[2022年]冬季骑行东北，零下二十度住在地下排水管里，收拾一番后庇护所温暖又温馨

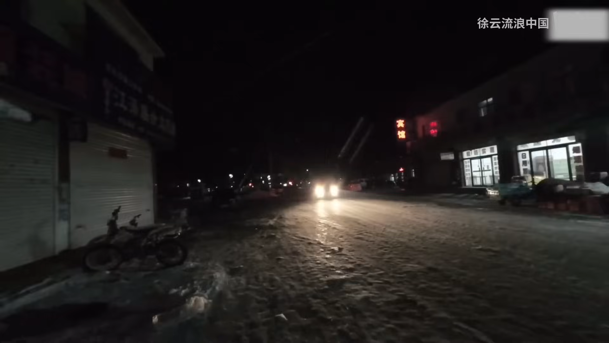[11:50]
晚上六点钟啊，到布达远镇了。这是比较大的一个镇子，在镇上找了个超市，买了点辣白菜和卫生纸。然后现在呢，打算往回走，到那个浑江边上去，浑江大桥那里。这个桥底下应该可以扎营，